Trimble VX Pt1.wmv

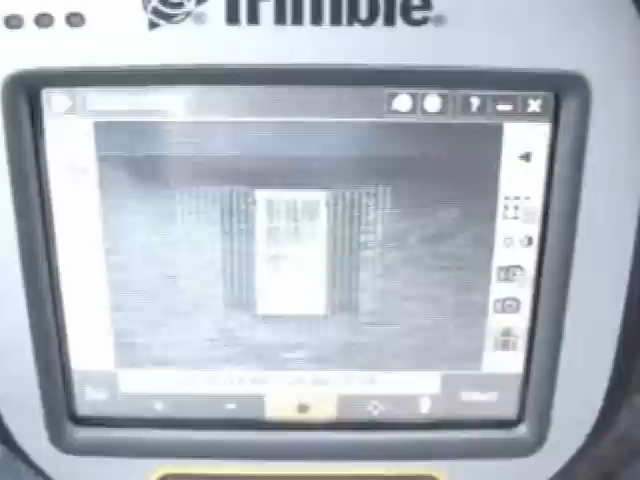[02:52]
And the dots that you see is actually a point cloud from a previous scan I just did.
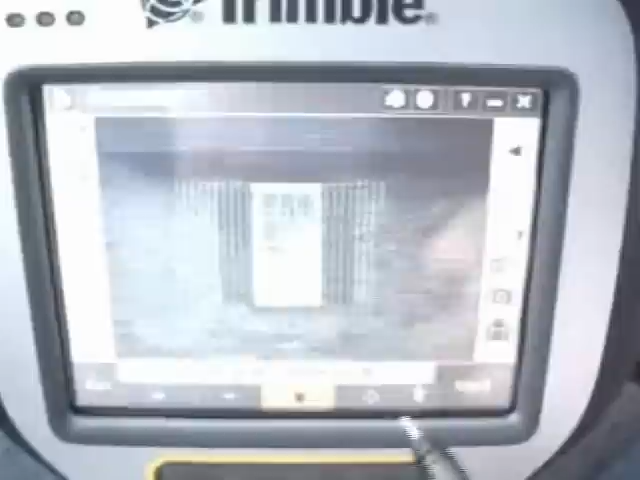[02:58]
So, I'll pan over here to the other window.
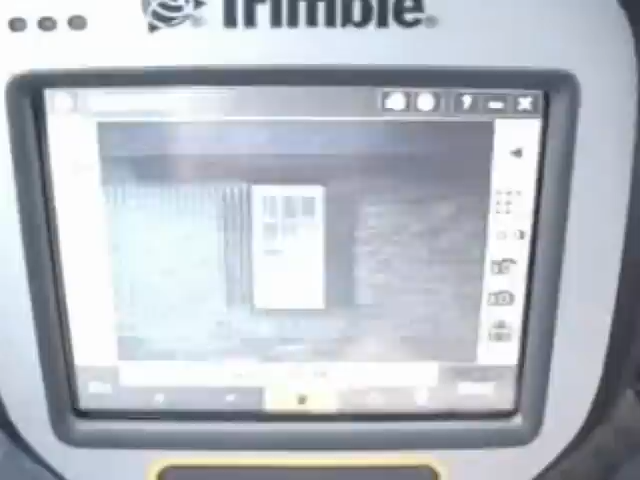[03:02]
And you can see the other window come in. I'll center it.